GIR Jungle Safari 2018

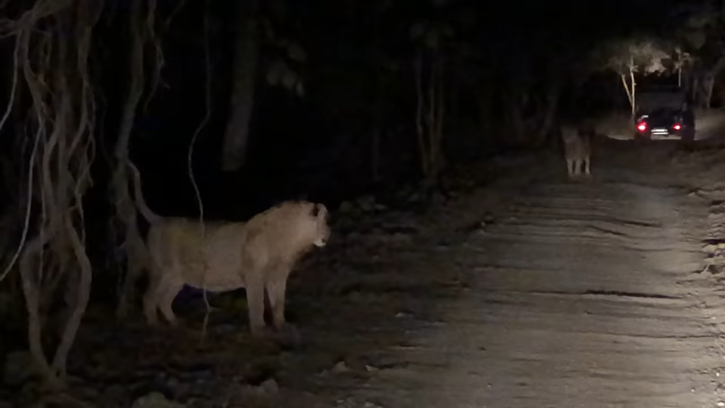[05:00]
એક બે જણ ત્યારે હમણાં એક બે ને ગળે મળશે આમ પાસે જશે જોજો તમે